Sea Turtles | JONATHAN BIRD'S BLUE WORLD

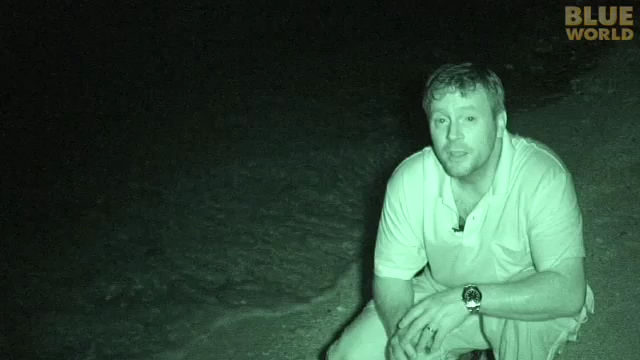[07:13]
but I have to be really quiet, because if they see me or they hear me, they'll take off right back into the ocean.
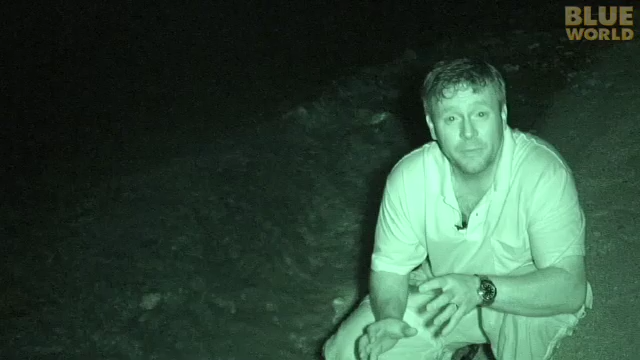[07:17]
Using infrared night vision equipment, I've found a turtle hauling herself out of the water,
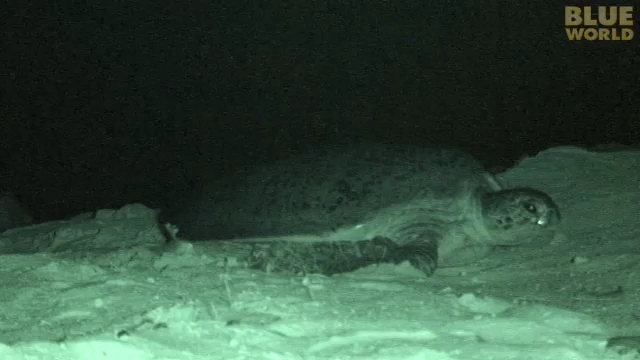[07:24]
painstakingly clawing her way up the beach to high ground.
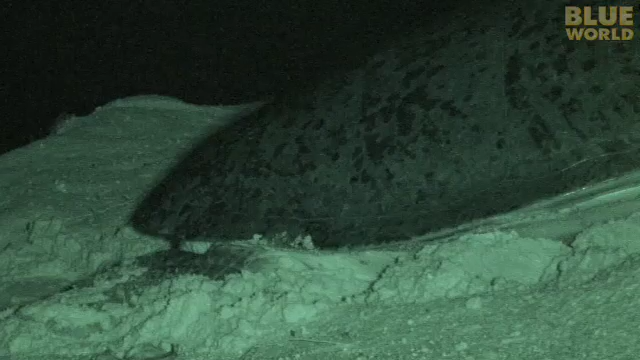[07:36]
After the sea turtle reaches an area well above the high tide line, she begins to throw sand around to create a pit.
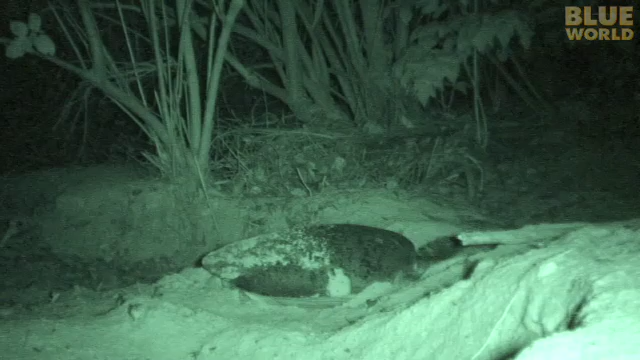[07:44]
I have to be very quiet, because I'm sneaking up on a turtle that's nesting. They get pretty nervous when they're nesting, because predators are everywhere.
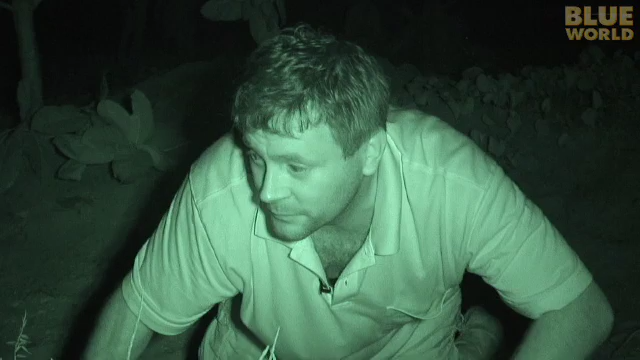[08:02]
She must stop frequently to catch her breath. Her crushing weight on land literally asphyxiates her.
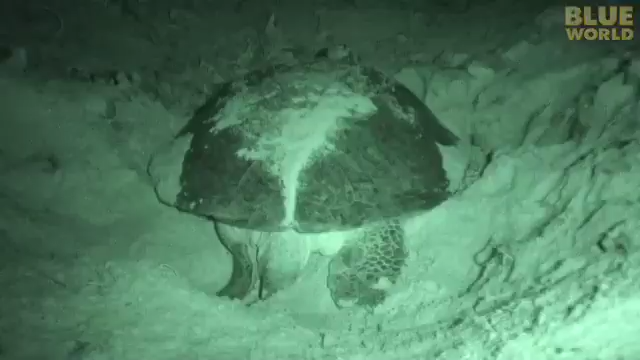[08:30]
She begins to dig a hole about three feet deep with her rear flippers. The hole doesn't just protect the eggs from predators. The sex of the baby turtles is a function of the incubation temperature.
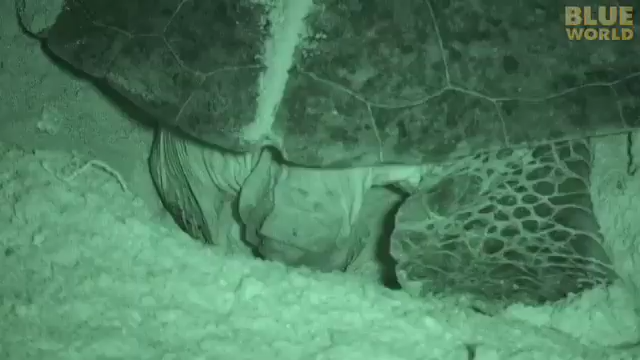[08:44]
A shallow nest baking in the sun will be too warm, and all the babies will be female. A deep one will be too cold, and the babies will all be male. Digging to the right depth ensures a good mix of males and females. She can't see what she's doing. The hole must be dug entirely by feel. As she begins laying her eggs, we can gradually bring up some normal lighting.